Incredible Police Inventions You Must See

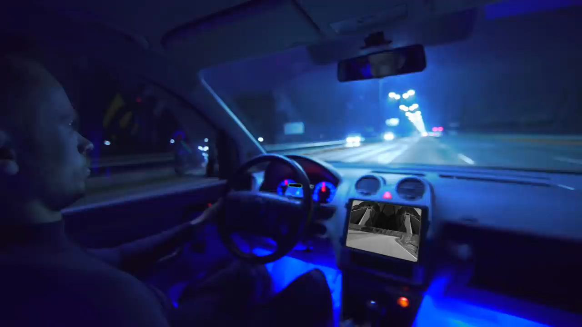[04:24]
As a result, the driver will see a collective image from several rear-view cameras.